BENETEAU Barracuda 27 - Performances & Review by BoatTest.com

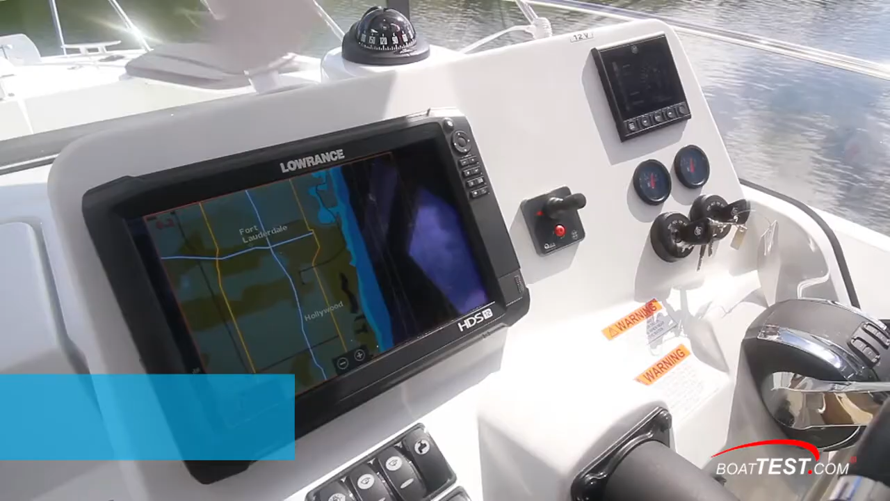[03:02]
From the left, our test model had the electronic upgrade pack with the 12-inch Lowrance HDS-12 chart plotter and the controls for the bow thruster alongside. To starboard, the Mercury SmartCraft multifunction screen is above the fuel gauges and ignition switches.